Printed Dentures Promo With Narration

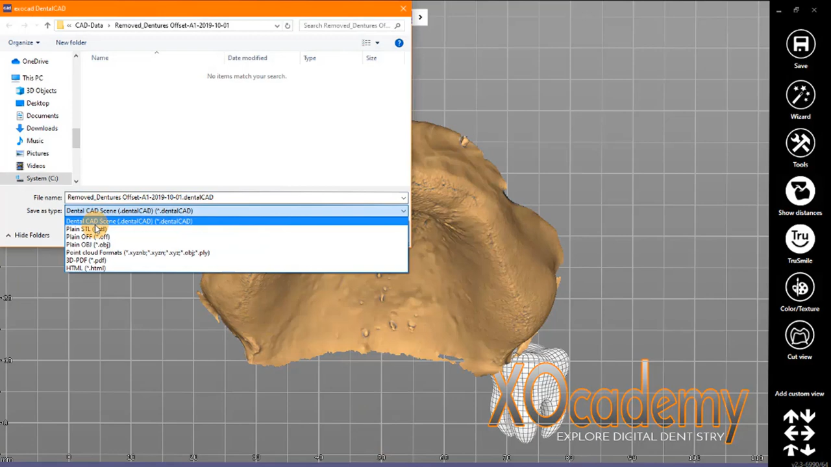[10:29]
and automatically give us a denture base to hold those teeth, a denture base with tooth pockets.